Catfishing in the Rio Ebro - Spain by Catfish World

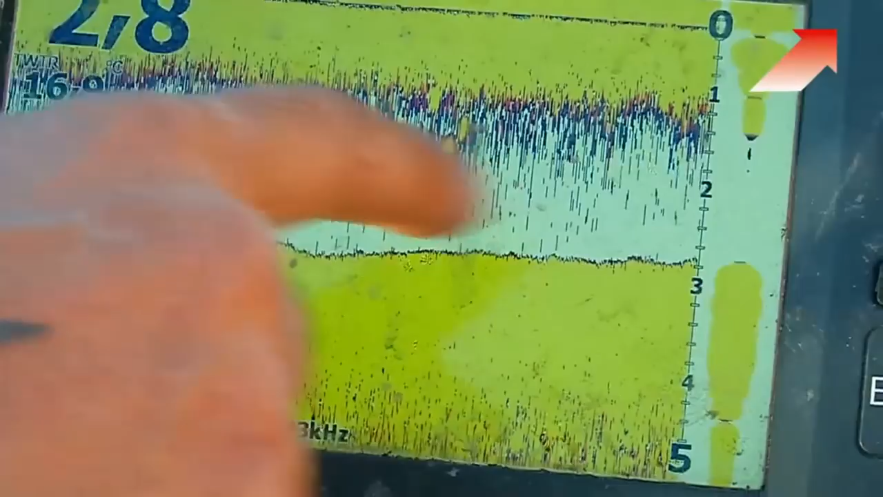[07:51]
На этом участке глубины в среднем достигают 3 метров. А вот и более глубокий участок.
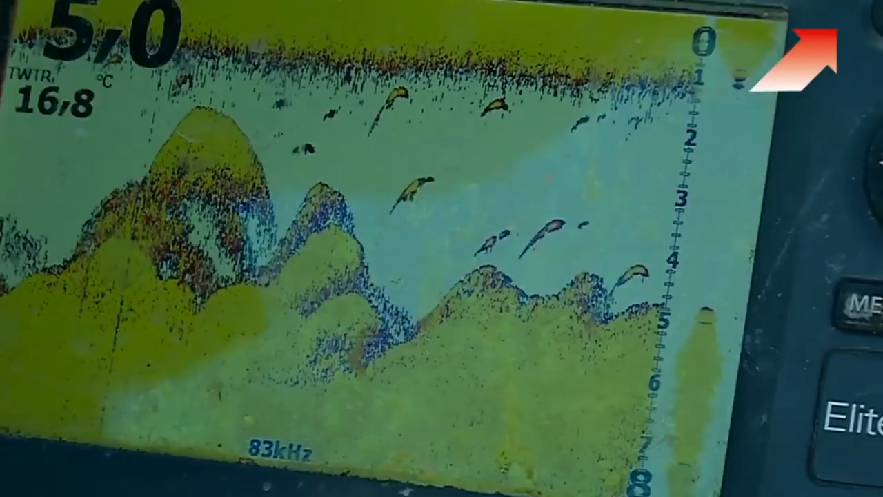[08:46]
On screen: water 16.8°C
На эхолоте вы можете наблюдать то, о чем я сейчас говорил.
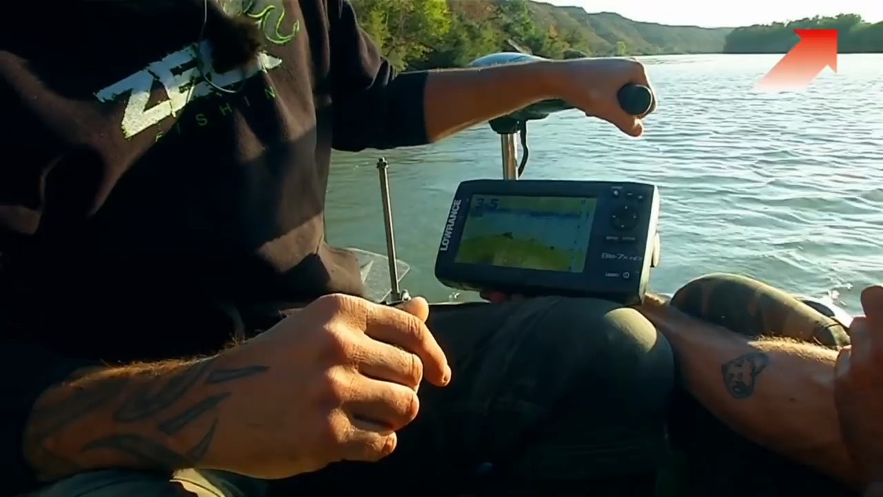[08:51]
На втором участке, который мы только что проехали, вы могли заметить много погибших деревьев, сухие ветви которых торчат из воды.